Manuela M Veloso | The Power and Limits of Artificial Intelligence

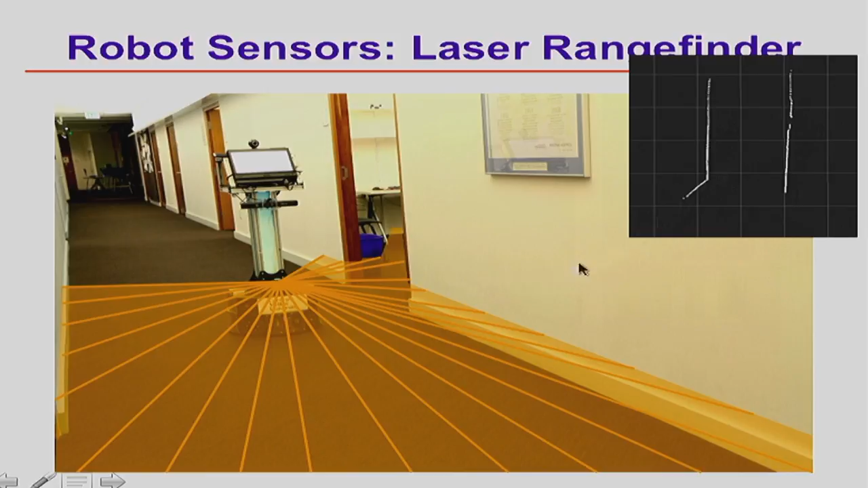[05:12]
just one a particular height where we put the the sensor and the robot or the computer receives this information which is basically two lines of some at some particular distance and open at the end because this is kind of a corridor as opposed to these laser ray range finder adapt sensor instead looks at a range in front of it but in the 3d space and it's capable of returning to the computer where the
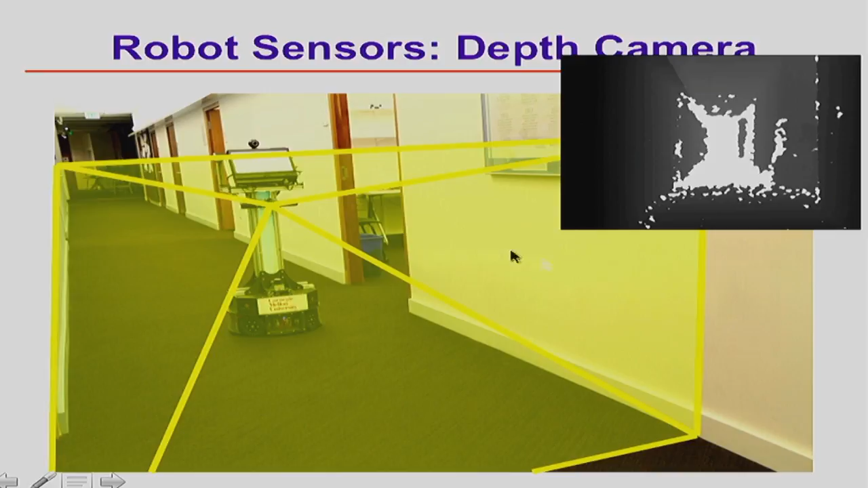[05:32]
obstacles are in the 3d space which we call a point cloud so basically what this robot has to do and these navigation and localization is that it needs to look at some kind of depth image and given a map that could have been learned or the floor plans of the of the building it needs to really detect walls as planar surfaces in its image so basically the robot we have these
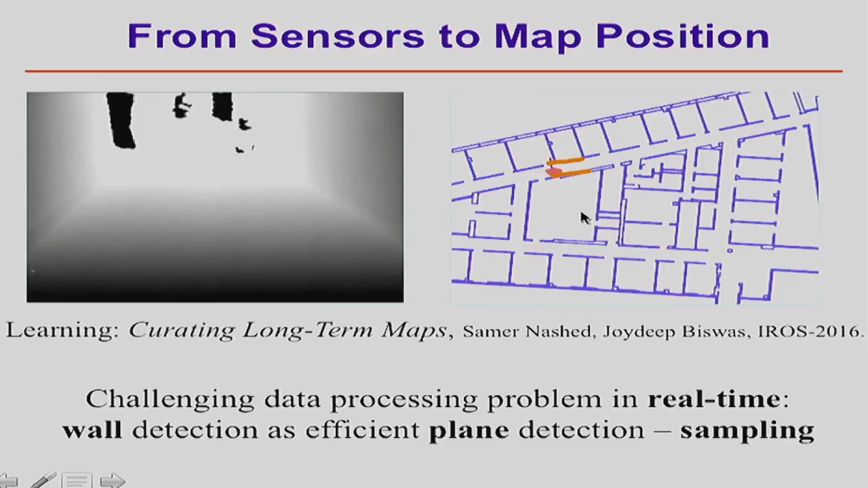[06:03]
very and it needs to do this in real time so the
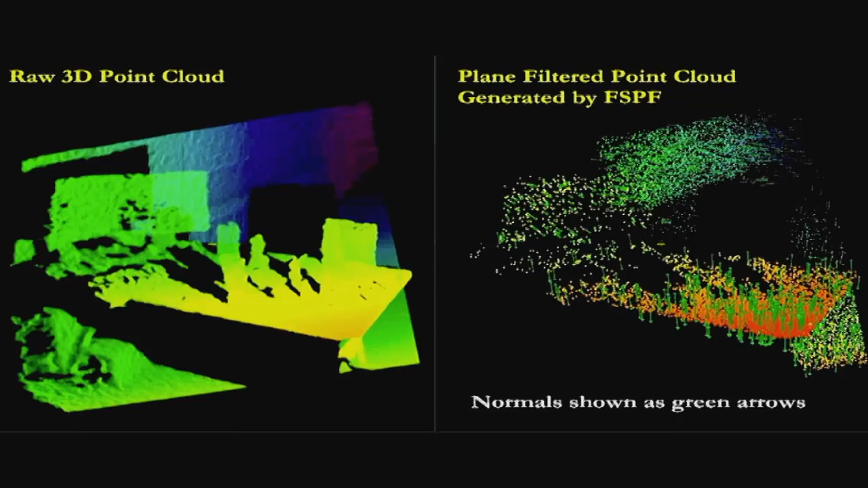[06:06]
robot looks at an image like
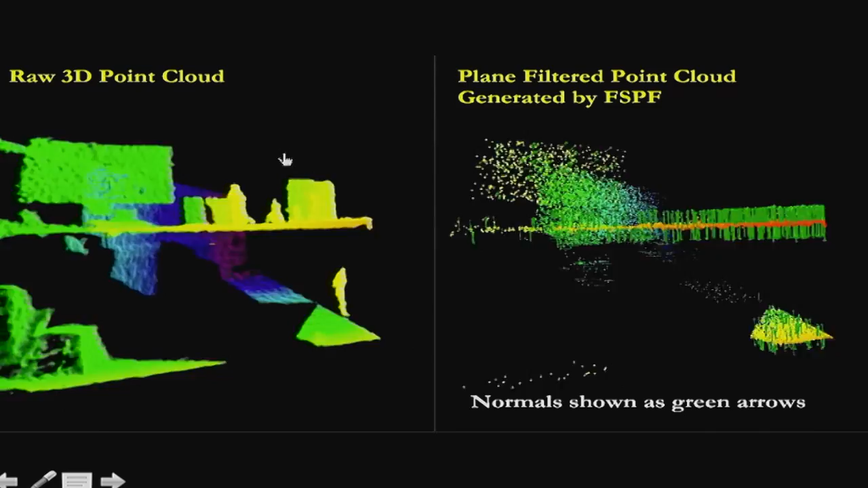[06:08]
this one samples points on the image and is able to find very effectively
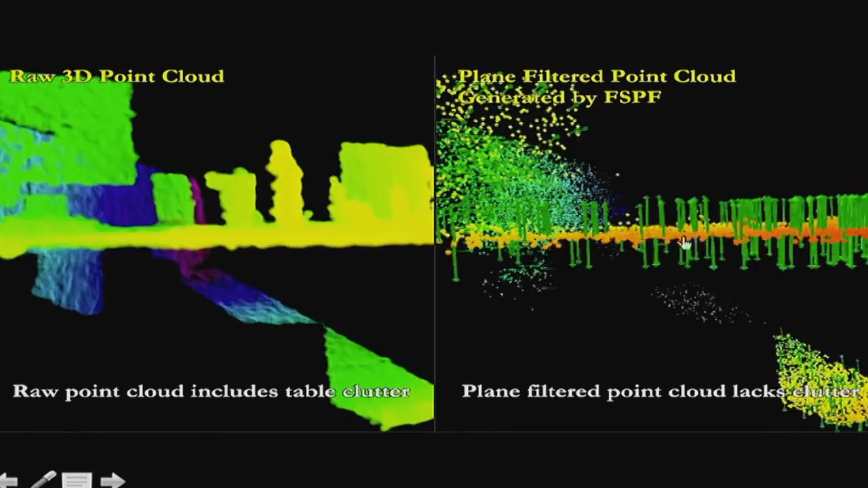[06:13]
and this is like one of the things of robotics they need to work in real time very effectively the planar surfaces of an image and therefore
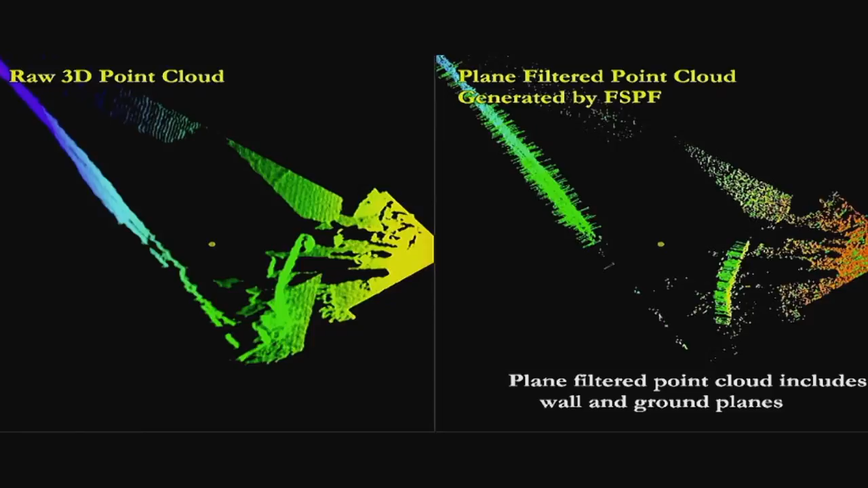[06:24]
when the robot moves this is
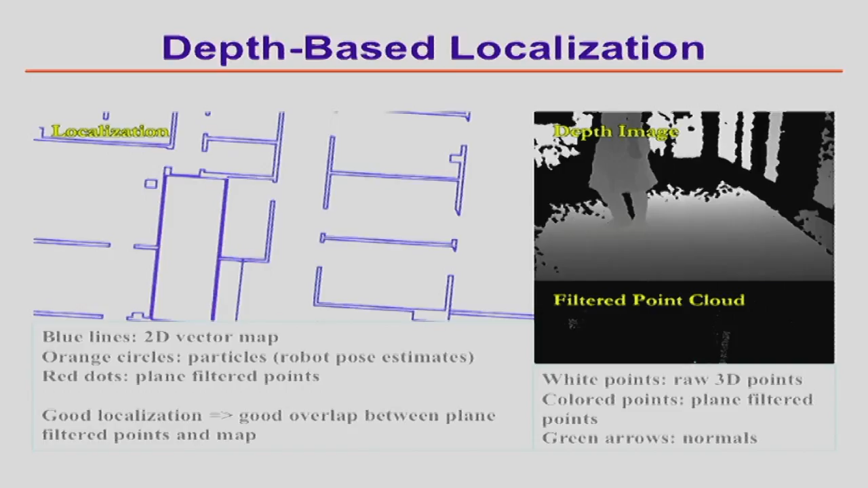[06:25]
what happens is that the robot in some sense as uncertainty of its position in the in the map and
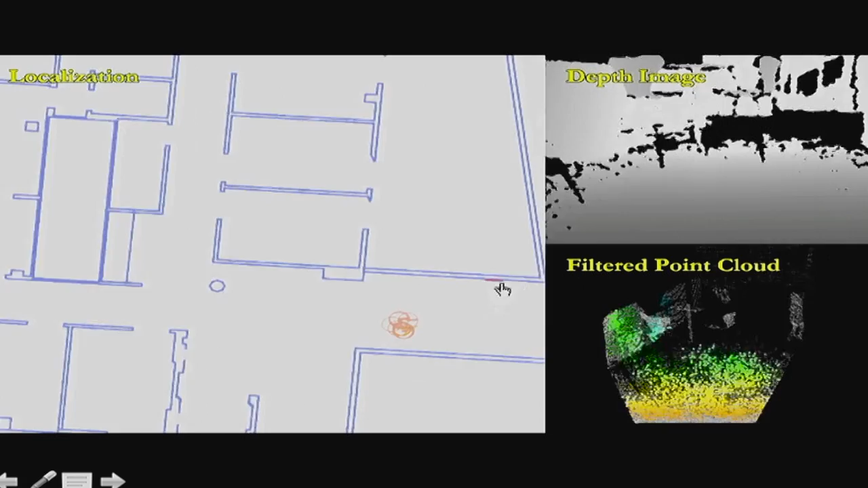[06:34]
eventually when it is able to see a little bit of that wall which is here
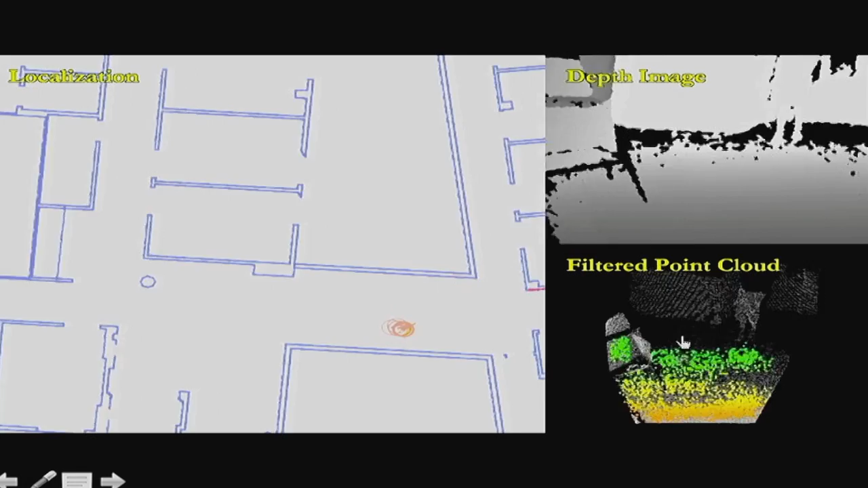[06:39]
in its vision plus a corner the the uncertainty reduces and
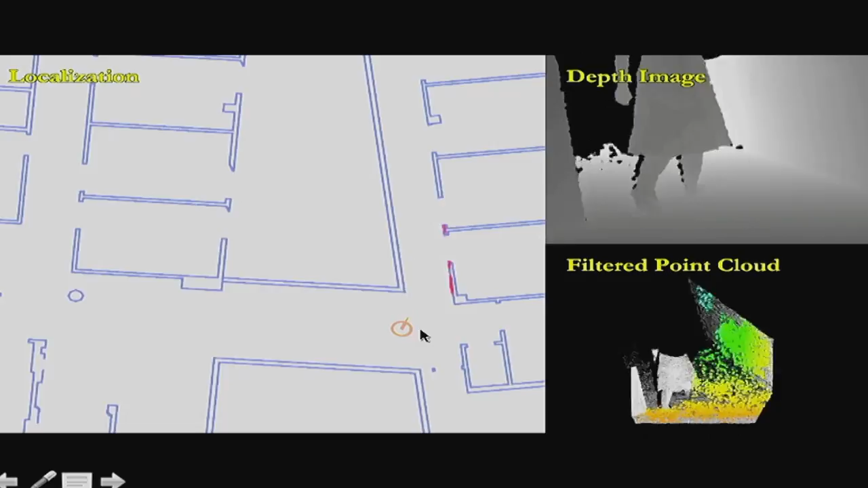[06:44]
the robot navigates beautifully in the environment so basically the robot knows where it is because it's able to localize in this
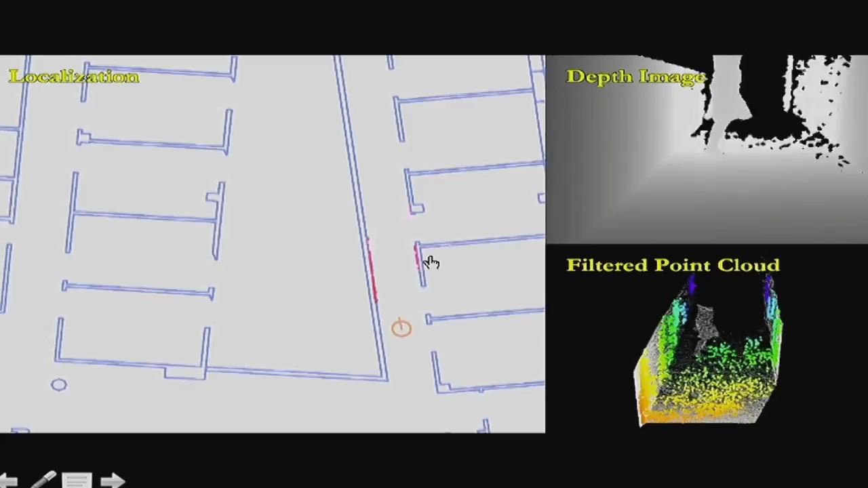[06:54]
environment and that enables the robot to